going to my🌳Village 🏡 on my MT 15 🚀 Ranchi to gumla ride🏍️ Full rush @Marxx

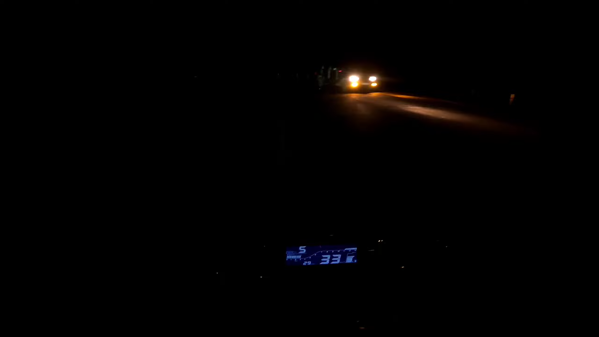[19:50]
तो देख सकते हैं यह है राइडी थाना तो अपने
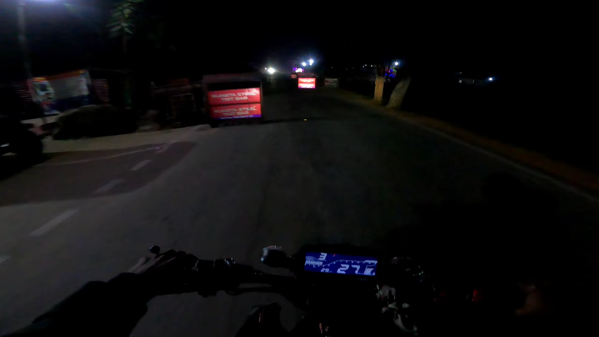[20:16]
काउं तो वैसे पहुची गए बस यहां से और कुछ दूर है फिर